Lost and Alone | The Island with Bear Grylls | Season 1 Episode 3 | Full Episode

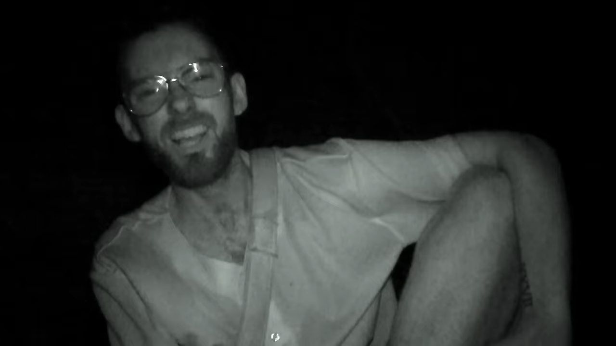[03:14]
It's gonna happen. It's gonna happen.
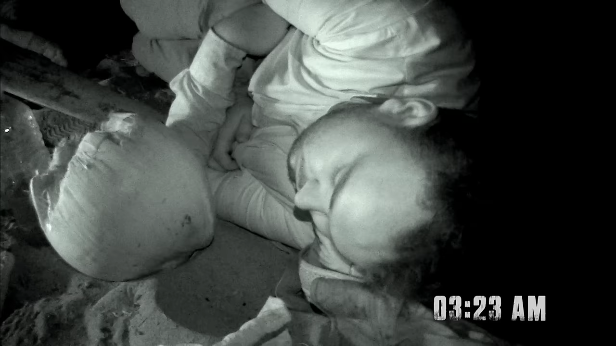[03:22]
In the men's exposed camp, bitter winds from the Pacific have dropped the temperature by nearly 20 degrees.
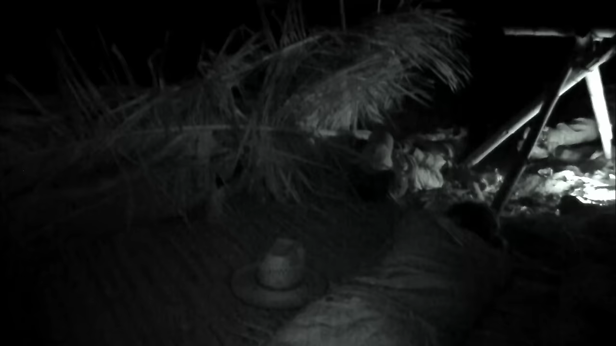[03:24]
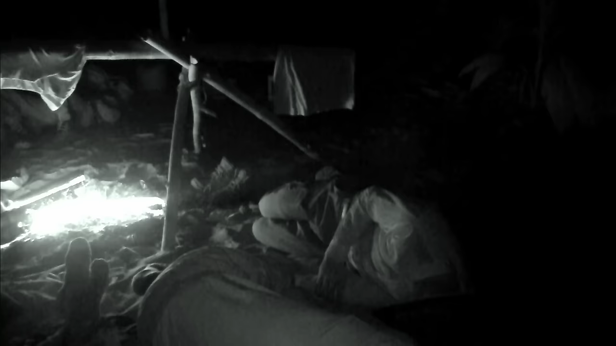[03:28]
Ryan, get your feet off the bar. Ryan, get your feet off the bar, or I should pull them off.
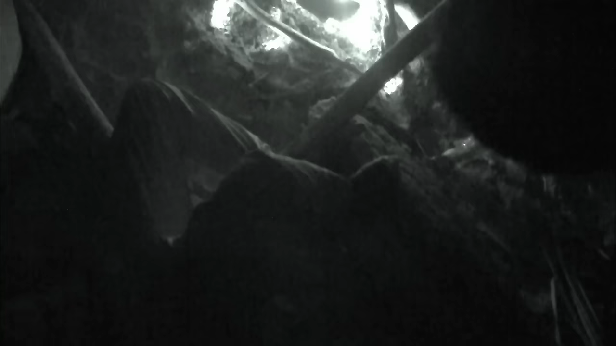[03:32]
Get off, Tony, get off.
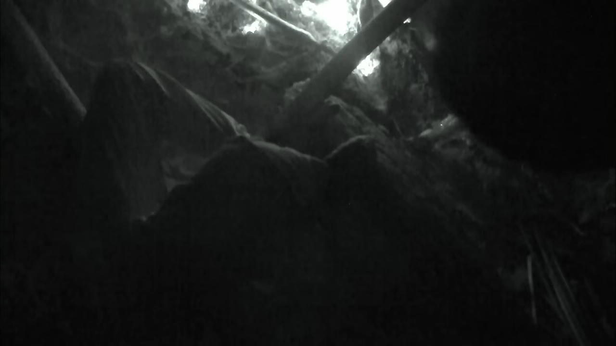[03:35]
Ryan, no, just don't. Listen to me. You'll fall asleep. Your feet are in the fire. Where are you going?